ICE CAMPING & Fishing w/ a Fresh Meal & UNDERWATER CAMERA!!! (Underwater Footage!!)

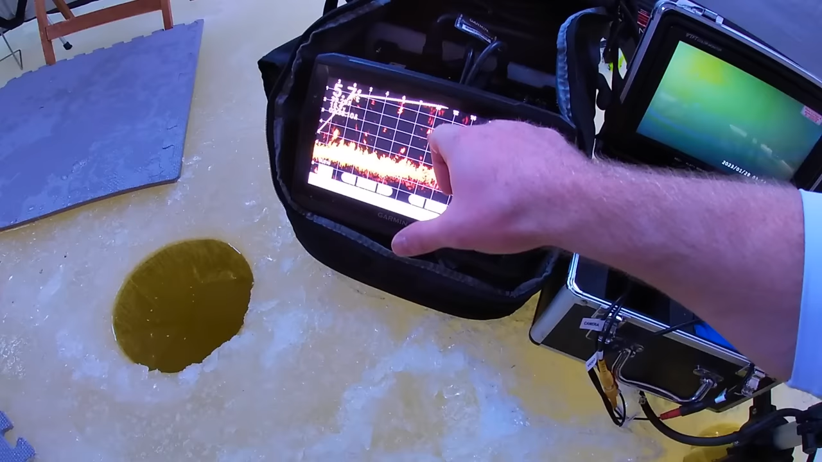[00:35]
We do have the Panoptix. The water visibility should be pretty good, so we should be able to utilize the underwater camera. I haven't had much warm days with a lot of runoff up till now.
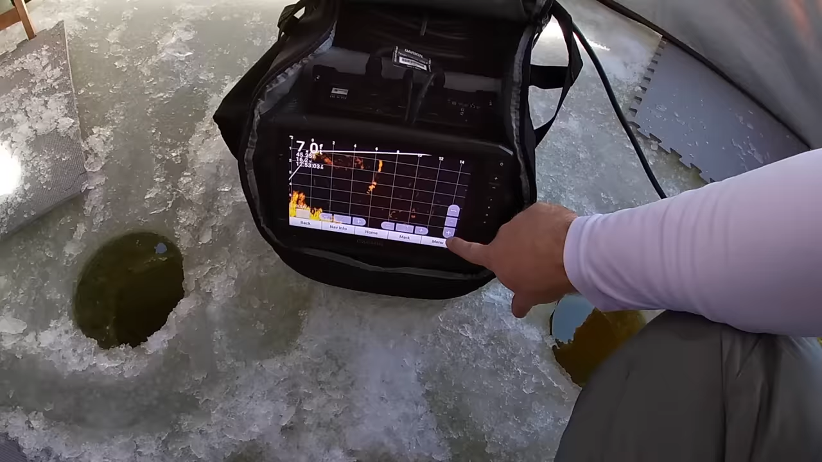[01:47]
7 feet of water. You got fish cruising down there. Mm-hmm.
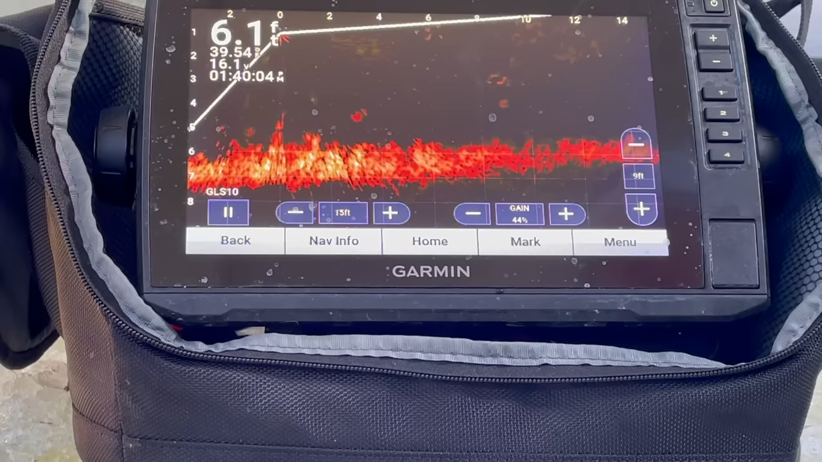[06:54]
On screen: depth 6.1 ft
Ooh, something scared them all. Cool one to shout out to you. Okay. Up to you. Got it. Better one? Not a bad one. He's hot and heavy. Well, this one just came screaming up to me. Oh, here he comes. That one had no hesitation.
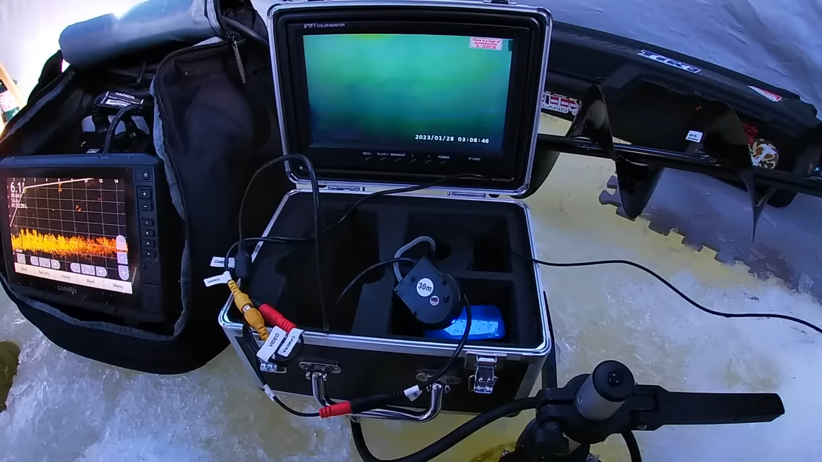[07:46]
We got quite a bit of vegetation down there, actually. Right above the weeds.
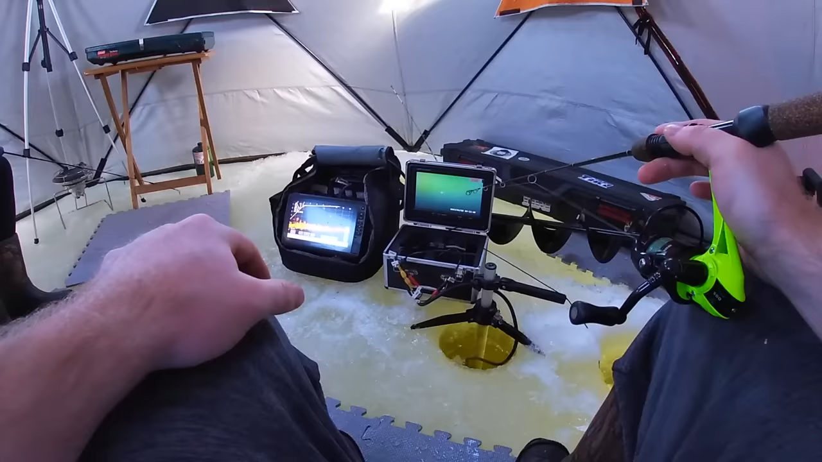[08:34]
Alright, we got the underwater camera going. I like the underwater camera because you can kind of see how the fish react to it. You can see them coming in. And you know, if it's a real finicky bite, you know when they have bait in their mouth.
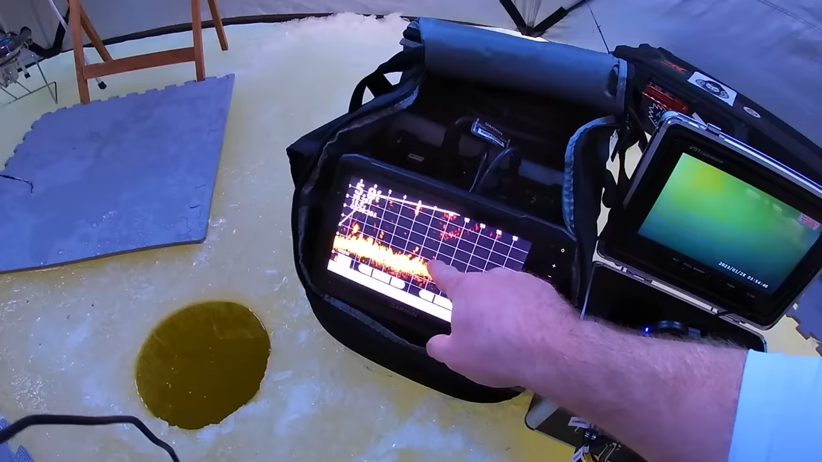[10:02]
So that is my minnow right there outside the shack. It's kind of cool because we can see it on the Panoptix from sitting inside.
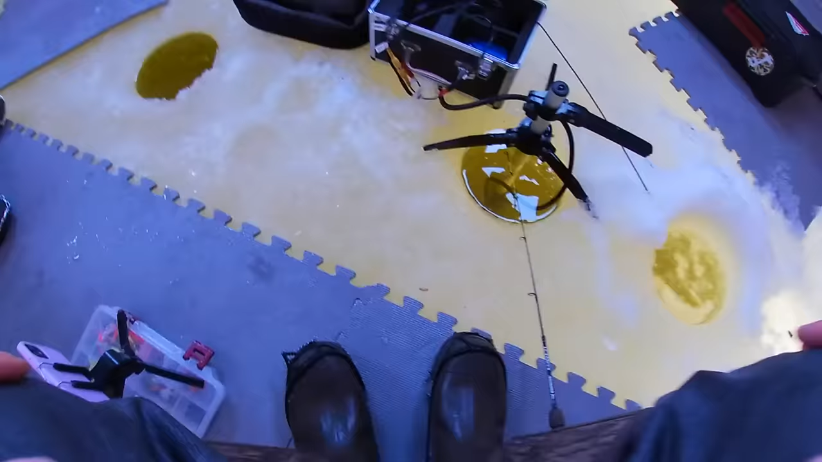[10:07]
Or if fish are coming up. Oh, ooh, that dude darted up to you.
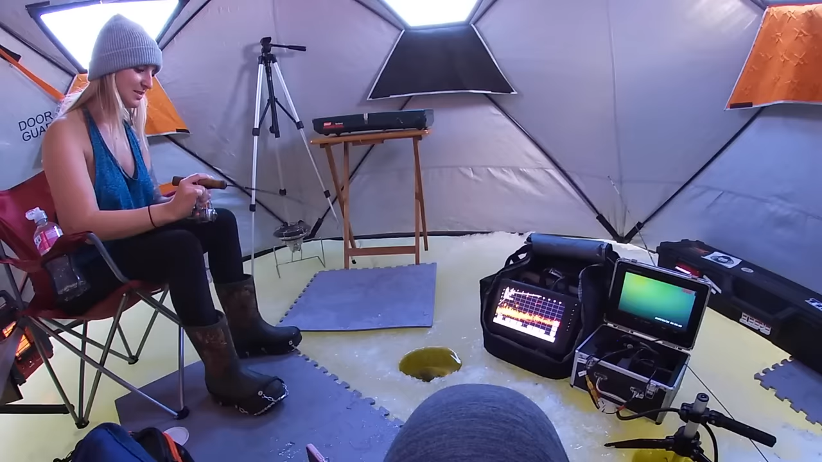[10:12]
Oh, big gill, real big gill. Oh, there's another one down there. He's coming up to it.
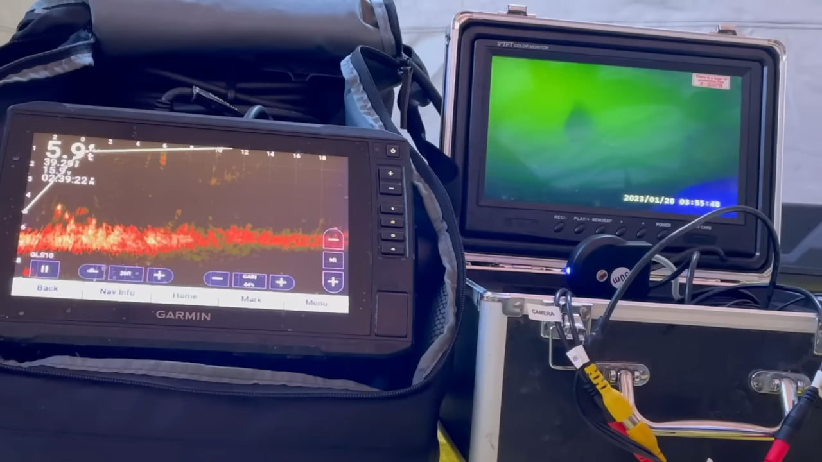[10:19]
Oh, there's a whole school of them down there. Hold that one for a sec.
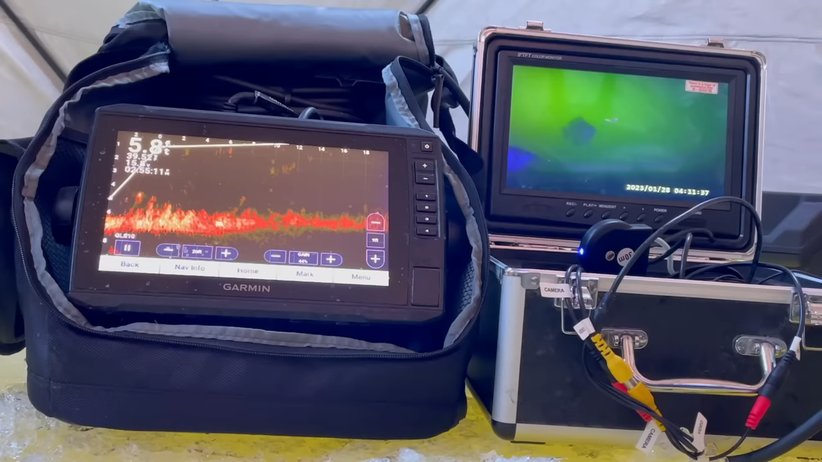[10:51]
Oh, we kissed it. No, don't back up. All right, well, I've had it with these fish. I'm gonna take the Panoptix.
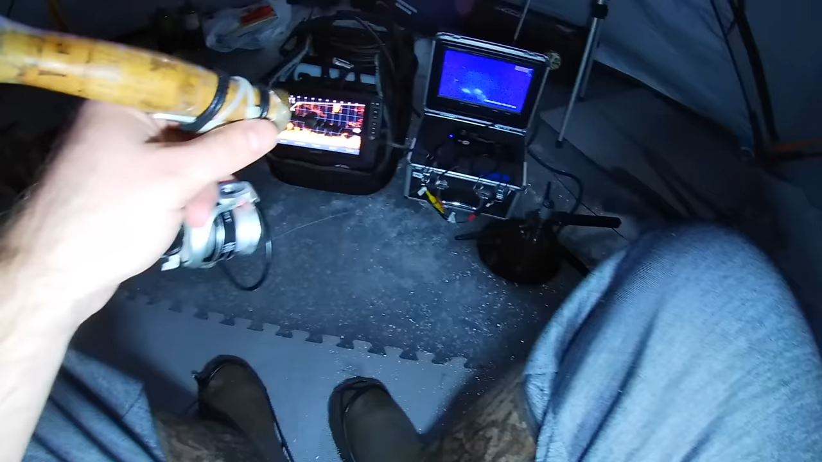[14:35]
All right, as you can see, I turned the LED on for the underwater camera.
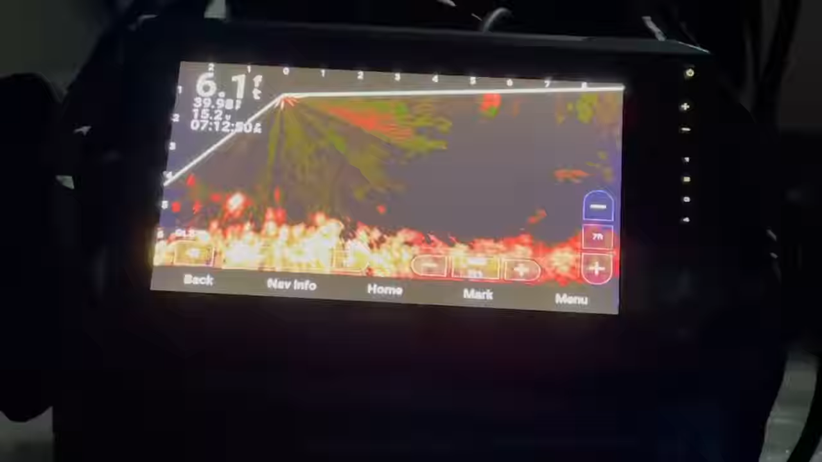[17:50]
Oh, here he is. He should have gave me the yeet. I look down, it's like, oh my gosh, that's a giant mark. Oh, right under here, he's screaming up to you.